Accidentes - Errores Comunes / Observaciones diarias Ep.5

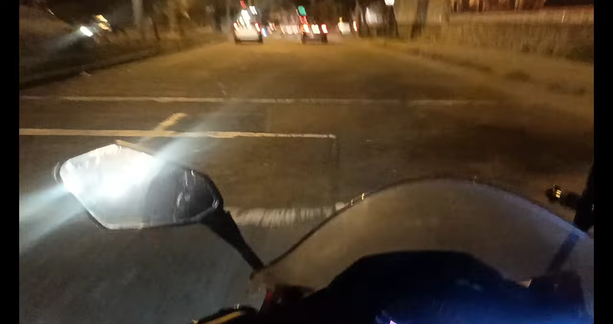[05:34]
así es la forma de rebasar y nunca ponen direccionales nunca luego uno está el malo tienen que esperar y ya me iba a la derecha y aquí el mijín casi se me va de frente casi, hermancito, no sé, no me vio creo, yo así aguanta bueno, sin direccionales,
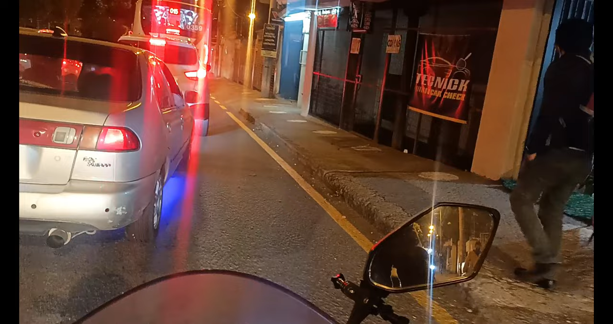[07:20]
un auto pesado un vehículo pesado está con apuro uno ahí te pasa rebasando como sea